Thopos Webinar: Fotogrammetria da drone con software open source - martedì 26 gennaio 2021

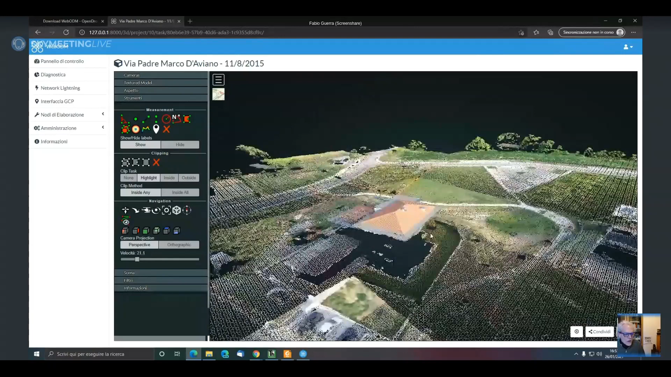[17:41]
Fondamentalmente per chi conosce un po' diciamo, gli strumenti web open source, questo qua hanno ripreso quello che è Potree, se vi ricordate, anche su Topos c'è la funzione pubblica nuvola che va ad utilizzare Potree,
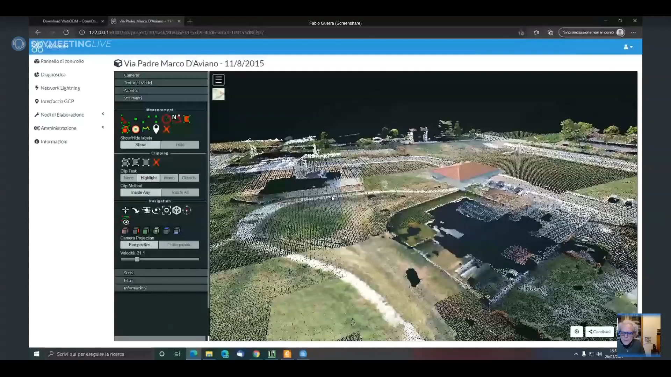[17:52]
e noi, quindi è uno strumento open source, il migliore per quanto concerne la gestione delle nuvole web, quindi di fatto hanno anche loro utilizzato questo per poter visualizzare il modello 3D
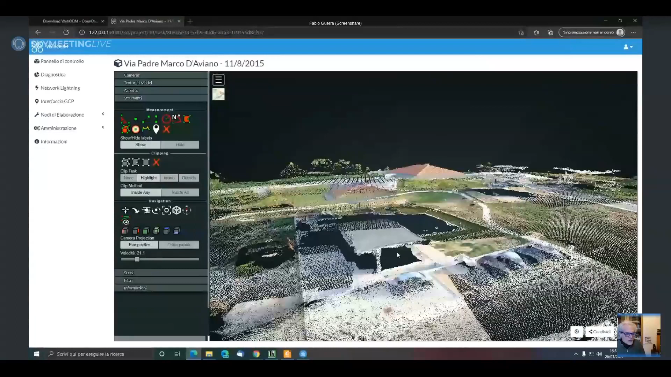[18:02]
che è stato elaborato. Da Potree qua non sto, ma insomma è abbastanza semplice,
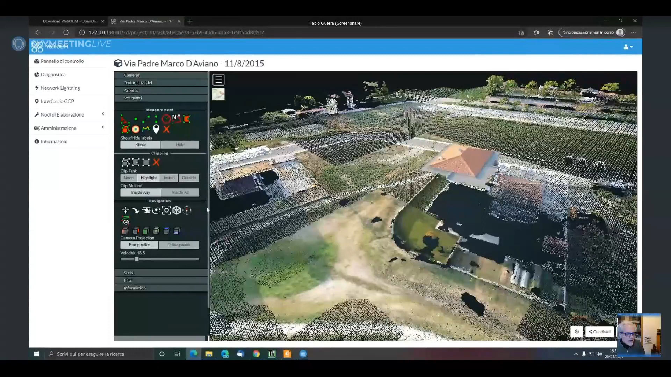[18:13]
da questo visualizzatore abbiamo la possibilità di fare parecchie cose, misurazioni, abbiamo la possibilità di fare le clipping box e così via, ma insomma
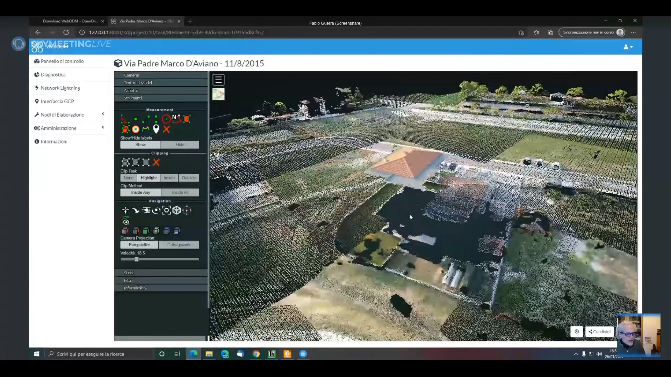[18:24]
perderei tempo insomma su cose più importanti, al limite poi sono cose veramente sì, insomma, molto semplici, per cui non, che ne so, se vogliamo qua misurare una distanza, per dire voglio vedere quanto è sto tetto qua, vado qua a misura distanza, per dire, eccolo qua, sono 12 metri circa per 9,47.
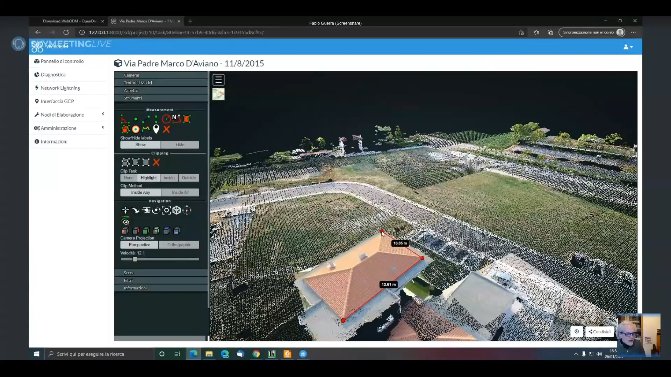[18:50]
Per cui voglio dire, c'è tutti questi strumenti che posso anche utilizzarlo direttamente all'interno di Web OpenDraw Map. Quindi fondamentalmente, sì, lo strumento, diciamo,
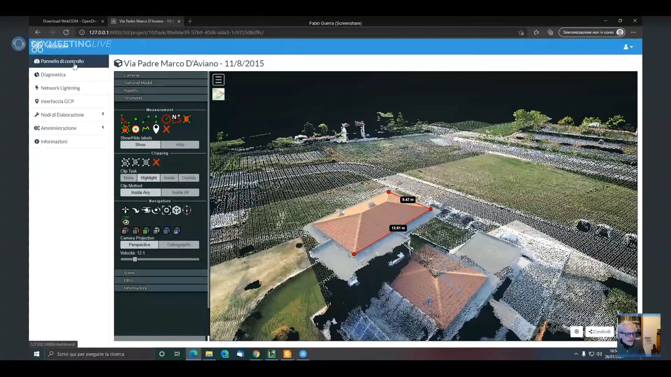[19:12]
il controllo, la pagina con la quale lavoreremo di più, questo qua è il pannello di controllo.
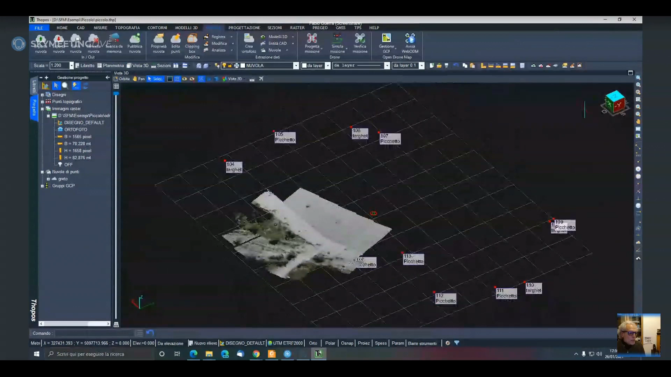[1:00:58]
Adesso ha dei buchi perché le foto le ho messe proprio al minimo sindacale, ho messo 14 foto perché per tempi di elaborazione avessi messo tutte le foto,
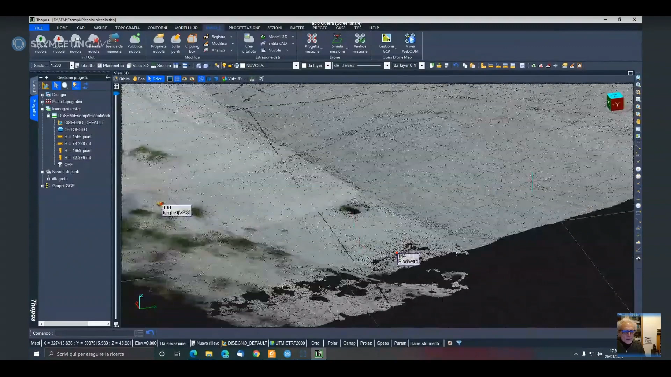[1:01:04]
allora sarebbe venuta fuori un po' più corposa,
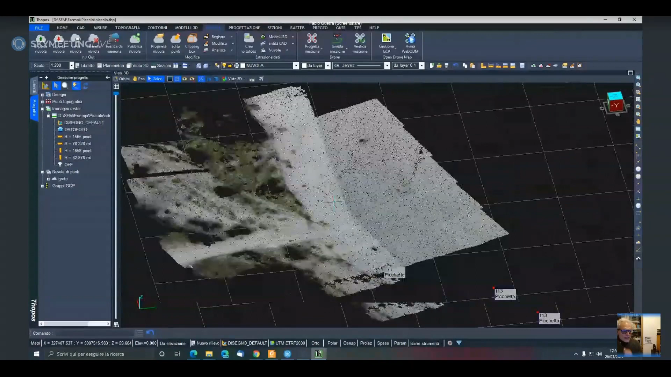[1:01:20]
la bontà per l'utilizzo dei punti di appoggio, e per cui alla fine insomma
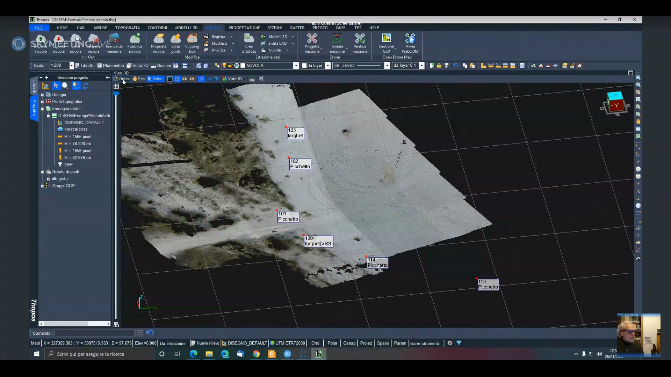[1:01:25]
quello insomma lo scopo di quello che volevo farvi vedere è fondamentalmente questo. Allora sì, nel momento in cui adesso io il lavoro l'ho finito,
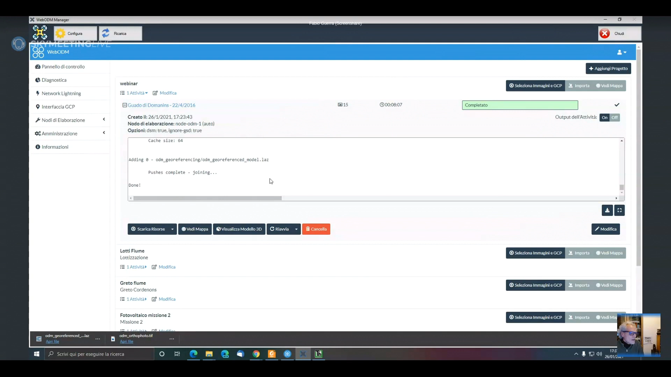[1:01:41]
come dicevo, possiamo visualizzarlo anche qua sul modello 3D.
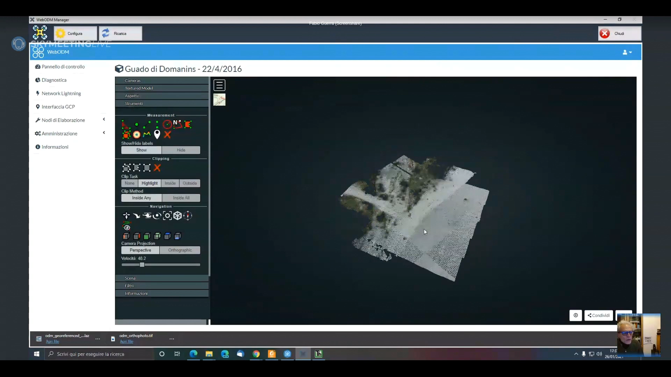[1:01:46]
Mi dimenticavo, ecco qua la nuvola di punti, l'abbiamo visualizzata all'interno del modello 3D di OpenDraw Map.
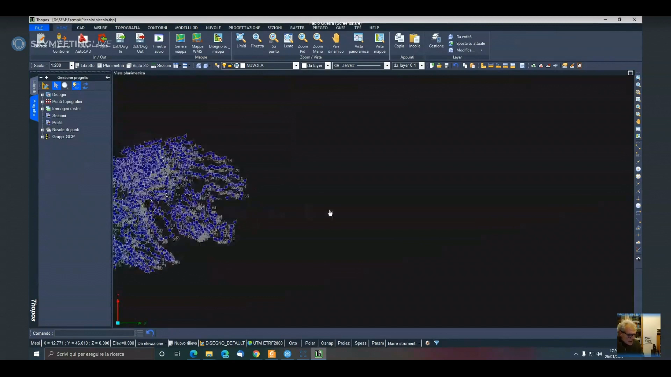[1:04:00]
sì, me le ha importate, però me le ha messe su un sistema completamente astruso, il motivo del perché non me lo fate.